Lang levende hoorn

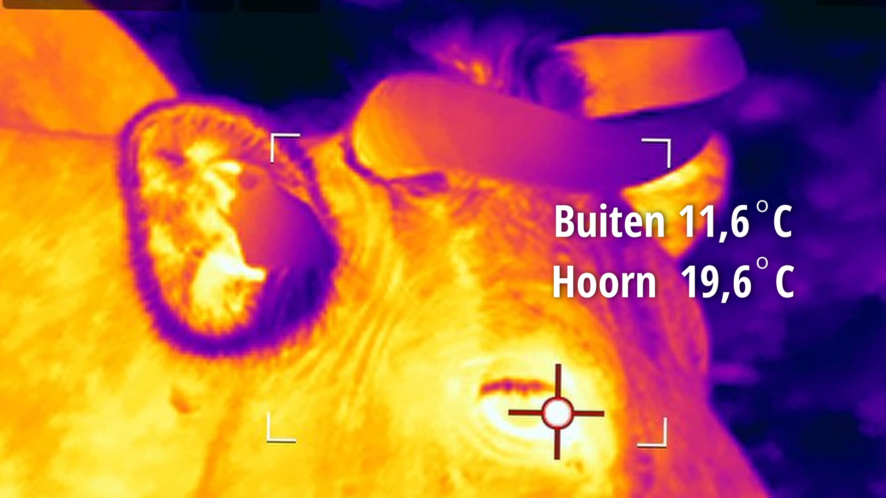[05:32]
En als ze hoger worden, de luchttemperatuur, dan worden de hoorntemperatuur ook hoger. En zo probeerden ze de warmte te reguleren via de hoorns.
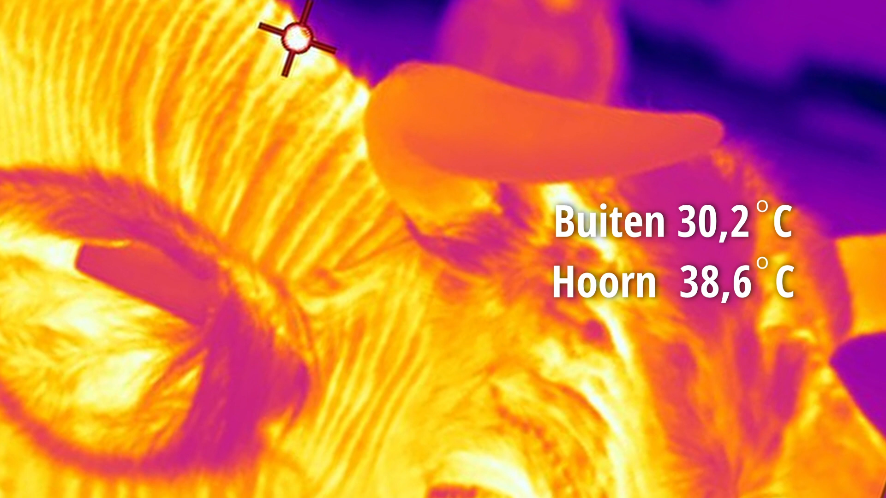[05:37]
Door dus er bloed naartoe te sturen of van af te halen.